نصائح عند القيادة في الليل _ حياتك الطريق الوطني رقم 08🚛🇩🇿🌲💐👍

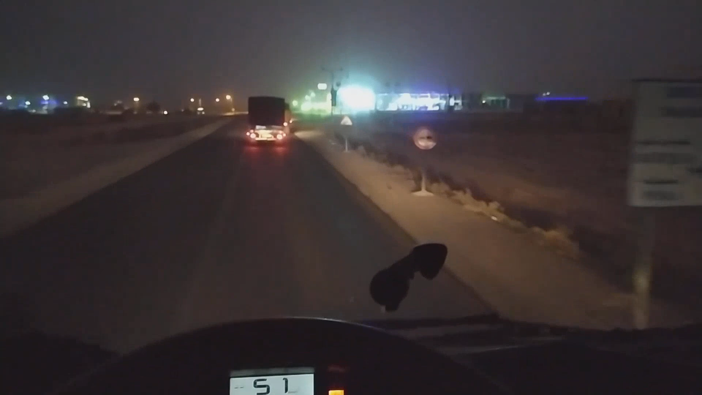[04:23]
قريب للدخلة تاع بوسعادة، تبقى لك واحد 20 كيلو والله.
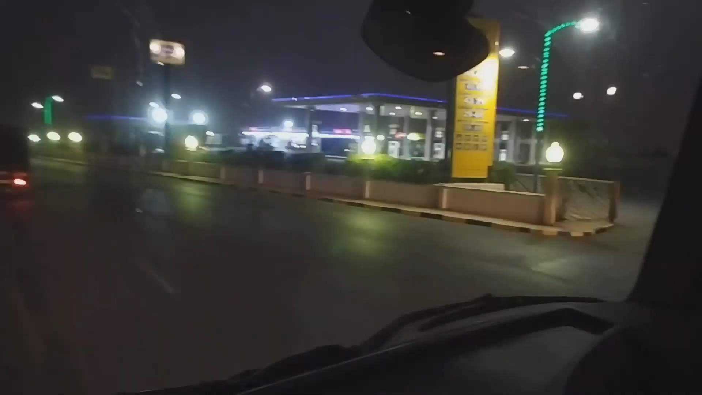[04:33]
واحد المحطة ما شاء الله، الله يبارك. هنا يا الدودان، شوفوا خاوتي دودان كبير، قد ما تنقص يعني راح هنا تقول لك بن سرور سيدي عامر ادرويت
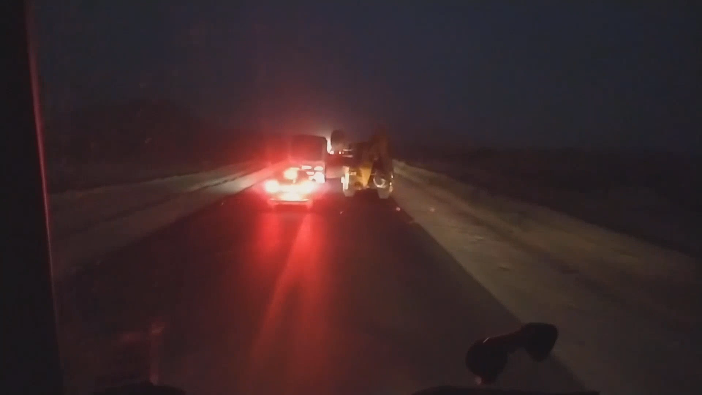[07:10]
هنايا راه كاينه بوكله ما عندها ضوء ما عنده فودي تريس ما عنده حتى حاجه في الليل يعني قادر يدير كارثه تخرج الدوبلي فوتيف تقعد تتبع فيه بزاف قادرين يدخلوا فيك. هنايا لازمني نجي الفودي تريس ما عندكش حل يعني والله العظيم يا ربي بصرنا بعيوبنا ان شاء الله يا ربي الانسان ما يكونش كيما هكذا
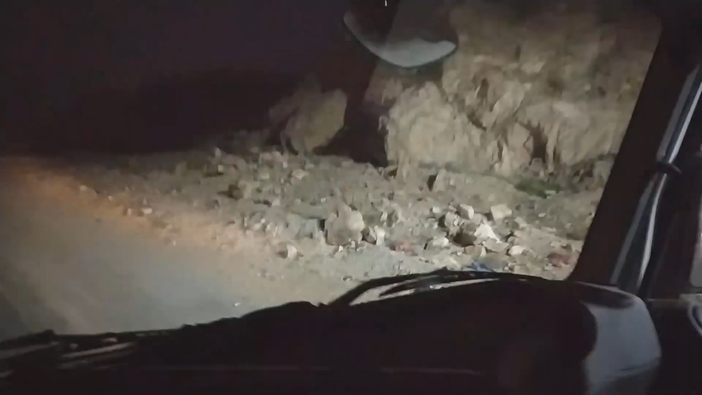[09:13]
كاين غيم كبير هنايا وغبار منطقة جبلية الله يبارك ما شاء الله منيت نزورها في النهار بصح ما كتبش ربي العالمين.
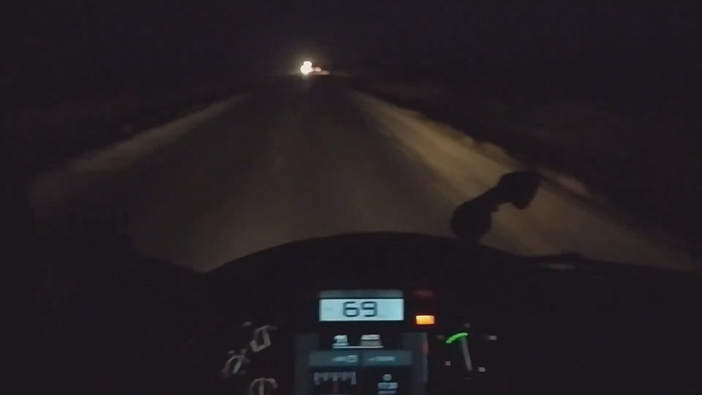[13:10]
هنايا راه مازالت البوسعادة 16 كيلو. الليلة إن شاء الله نبات في مدينة بوسعادة. راح الحال أنا خراني قلت لكم الليل ما نحبش نمشيه. بزاف با مولاي نوض على 4 تاع الصباح يعني، ويقعد حتى ال 11 ولا 12 تاع الليل هو يمشي.
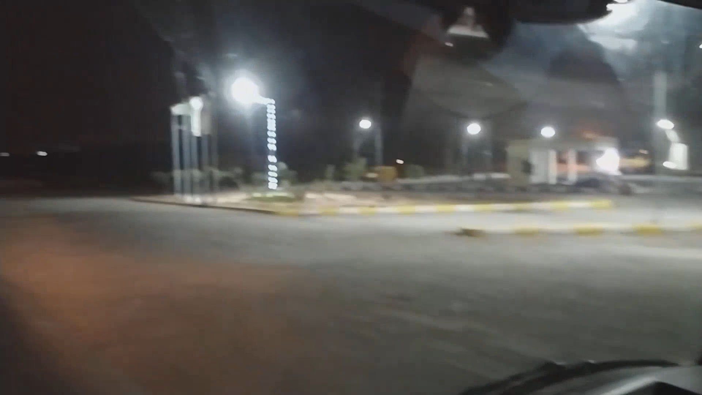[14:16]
هنا يرانا في الديس، وهي مدينة الديس، بلدية الديس.
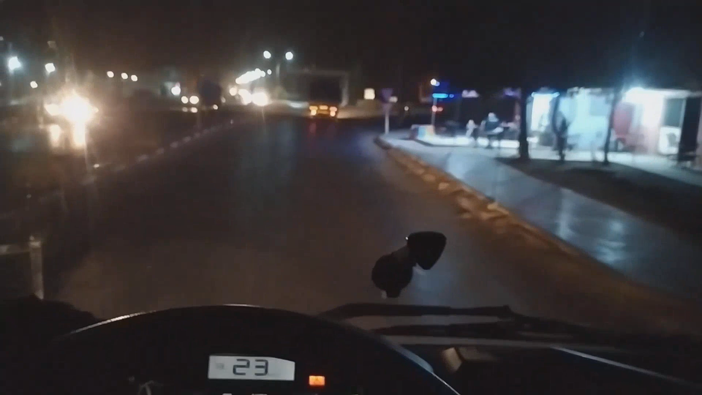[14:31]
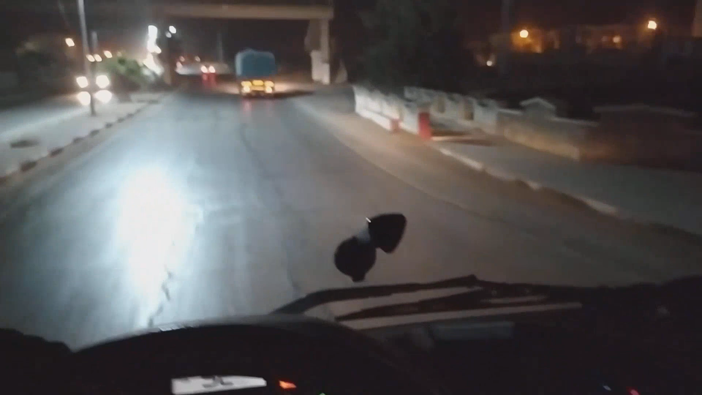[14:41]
ومن بعد ندخلوا للمدينة تاع بوسعادة.
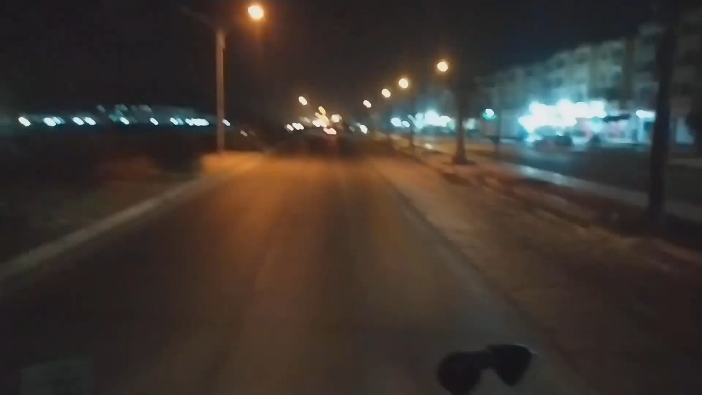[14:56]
هنا يا رانا دخلنا لمدينة أبو سعادة، هذه من هنا يا لقطب جامعي، وهنا يا سكان اللي دوك انا هنا يا تشد لاغوش تروح البسكرة وسط المدينة، تكمل ديريكت كما تروح الجلفة والأغواط.
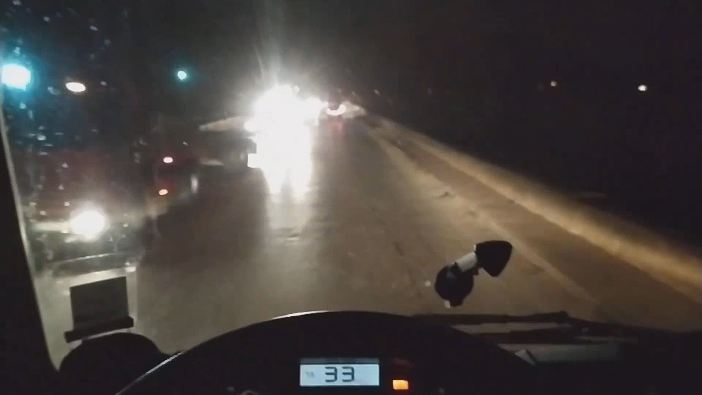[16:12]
كاين رومبو واحدة أخرى ثاني تطلع الطرق القديمة، طرق اللور القديمة فيها واحدة العقبة بكري كنا نطلعوها يعني كارثة. الجلفة 110 كيلو عين الملح 45 كيلو.
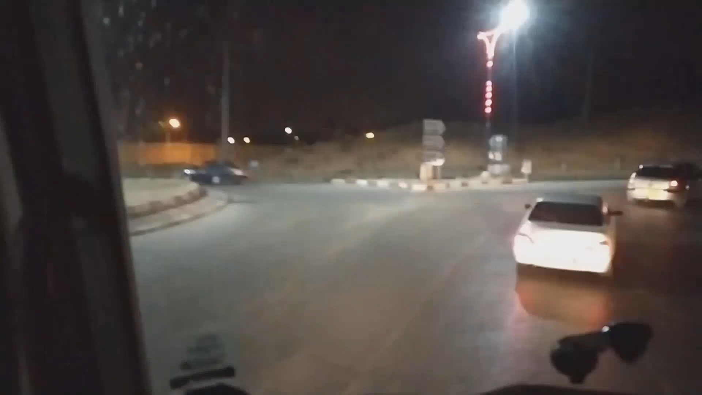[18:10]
الهام 10 كيلو عين الملح 42 كيلو الجلفة 107.
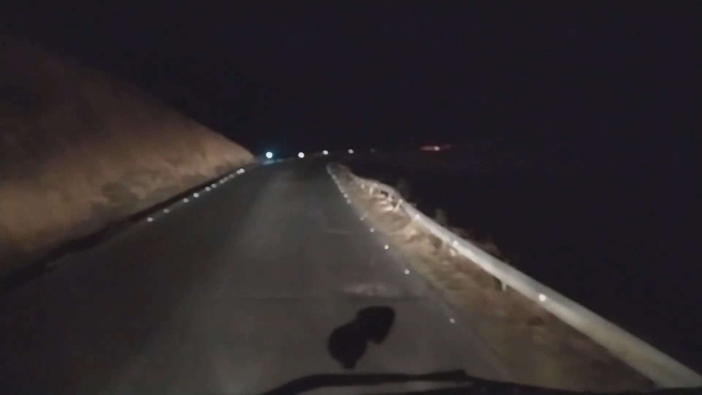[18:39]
هنا هي تقول لك ابو سعادة، خرجة تاع ابو سعادة، نهاية ابو سعادة.
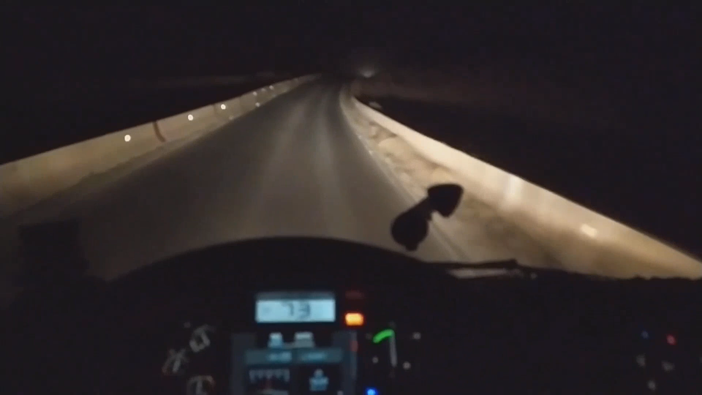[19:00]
طريق كامل هذه من هنا وروح كامل منعرجات يعني منعرجات كبيرة. ربي إن شاء الله يحفظكم ويحفظنا إن شاء الله يا ربي. حتى الكومبرومو فيها في الليل يعني ولا نهار يعني فيها سيركلاس كبيرة.
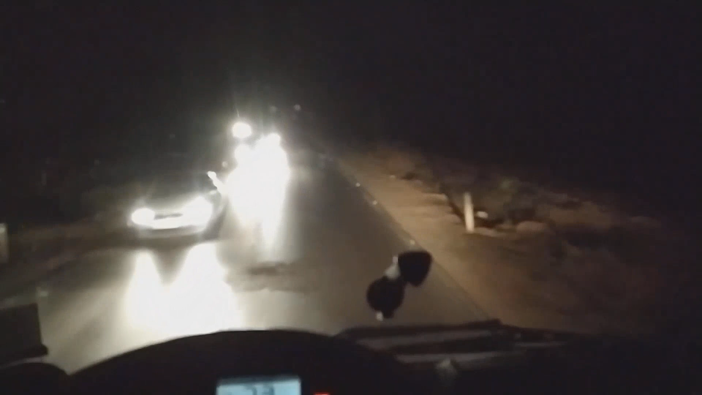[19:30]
أنا هنا يا المحطة هذه اللي راهي قدامكم نبات فيها إن شاء الله يا ربي. أنا دائما يعني 9-10 ما نقدرش نزيد، وخاصة كي تنوض بكري تنوض من 4 تاع الصباح حتى 9 تاع الليل ولا 10 يعني ضربتها بتقيلة واحد ربع ساعة ولا 20 دقيقة، بس الإنسان يتعب في الطريق لازمته شوية راحة. خاصة طريق يعني تكون فيها سيكوس يعني وفيها دودان ويعني تعييك.